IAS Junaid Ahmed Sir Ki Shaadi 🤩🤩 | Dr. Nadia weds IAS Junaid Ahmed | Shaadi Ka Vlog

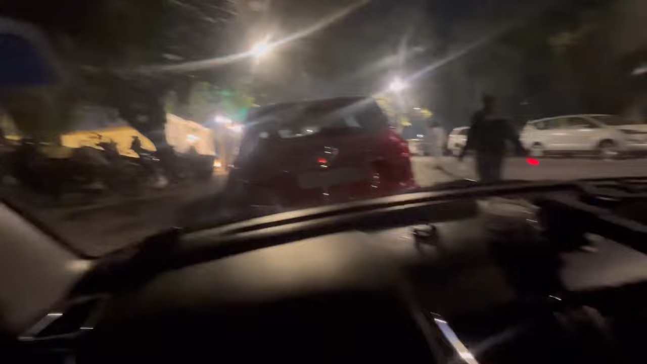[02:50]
इतनी सारी। मेन रोड पर गाड़ी लग गई यहाँ पे, ये देख ब्लॉग।